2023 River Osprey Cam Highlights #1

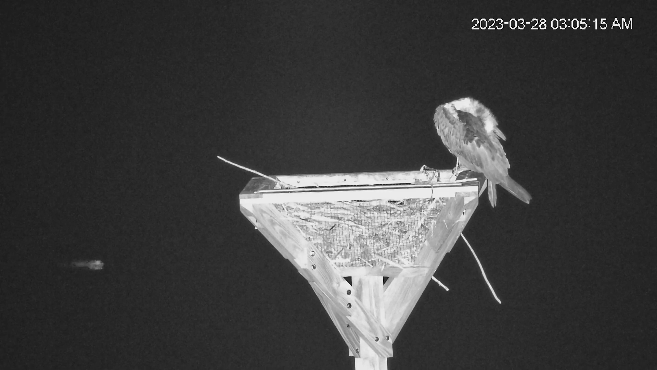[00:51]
We have night vision on the river cam so we can see action after the sun goes down. Here a muskrat was swimming by the nest platform which sits in the Blackwater River. We also sometimes see snapping turtles and even river otters swimming by.
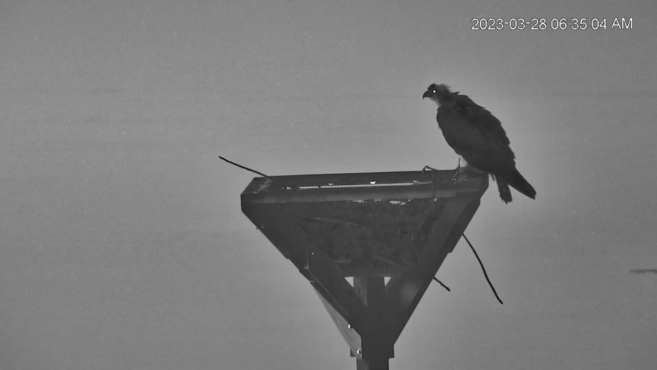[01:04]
We also caught one of the adults coughing up a pellet in the early morning. Pellets contain scales and bones from their fish meals that the ospreys can't digest.